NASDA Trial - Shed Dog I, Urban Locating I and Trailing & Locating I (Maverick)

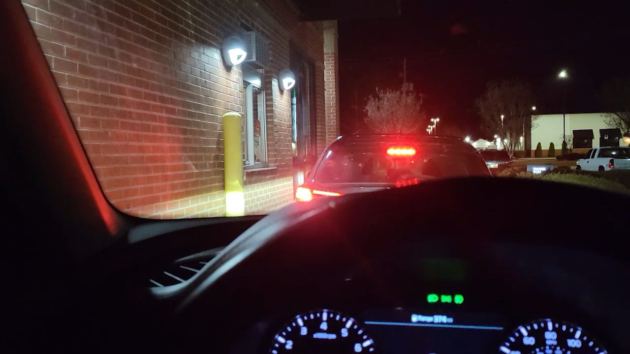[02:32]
So I'm in line getting a coffee to survive this 3-hour drive in the pitch blackness.